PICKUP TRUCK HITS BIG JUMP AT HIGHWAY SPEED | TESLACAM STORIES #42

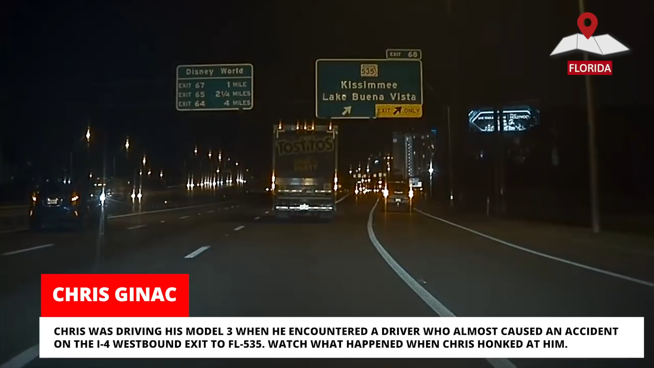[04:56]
Chris was driving his Model 3 when he encountered a driver who almost caused an accident on the I-4 westbound exit to FL-535.
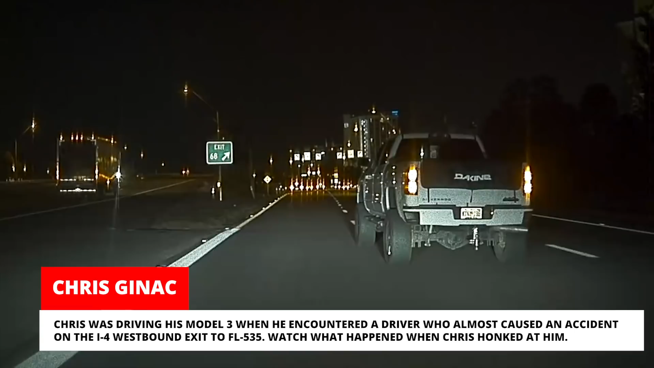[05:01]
Watch what happened when Chris honked at him.
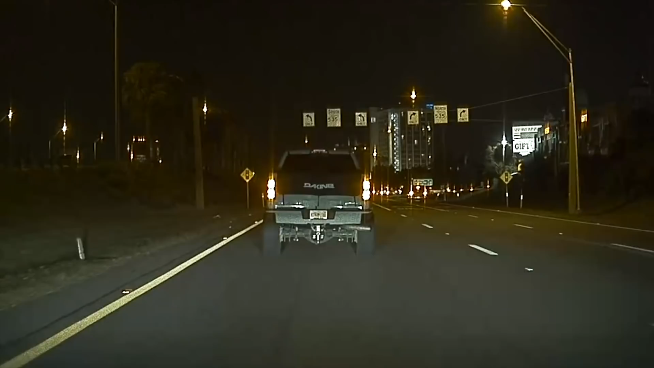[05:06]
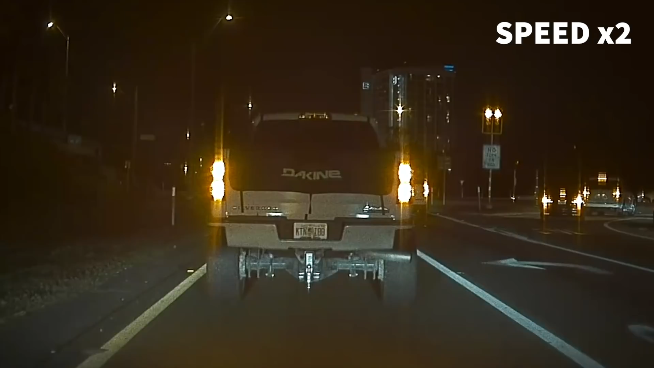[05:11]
The passenger got out of the vehicle and approached Chris's window, yelling at him,
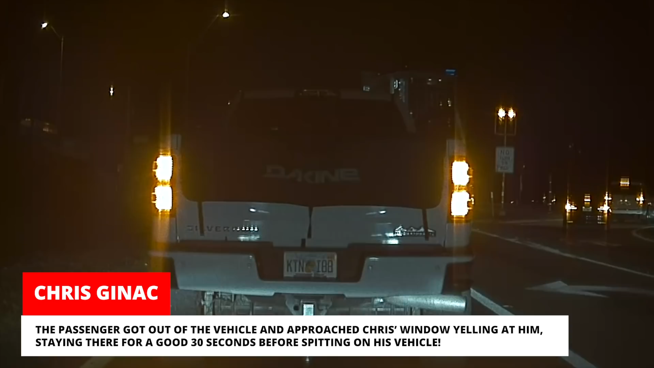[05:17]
staying there for a good 30 seconds before spitting on his vehicle.
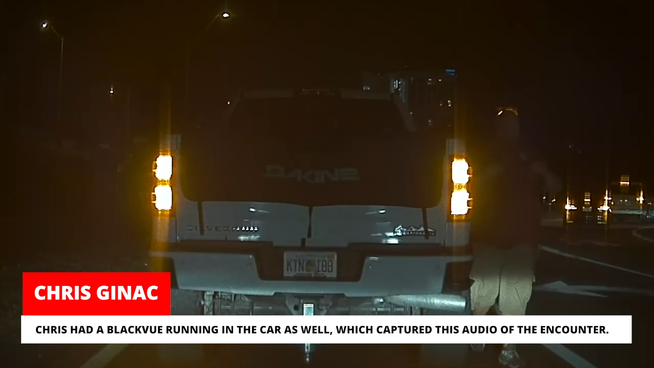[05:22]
Chris had a black view running in the car as well, which captured this audio of the encounter. What are you back into your car?
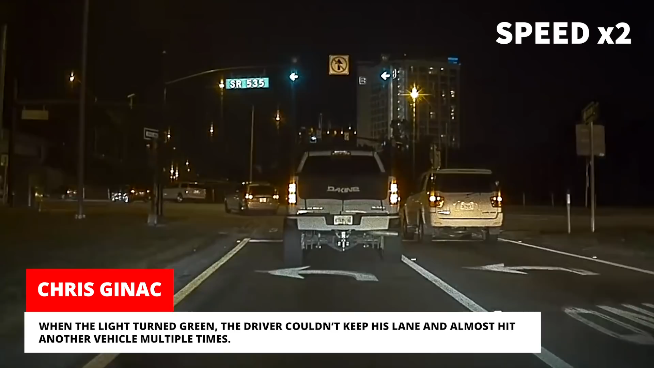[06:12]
When the light turned green, the driver couldn't keep his lane and almost hit another vehicle multiple times. Kai was driving his Model S in Clayton, Missouri when he and a Toyota Camry went around a turning vehicle.
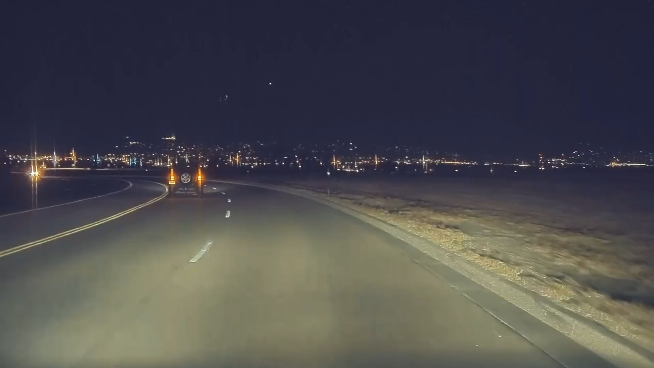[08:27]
At first he thought it was an aircraft, but then the lights seemed to evaporate.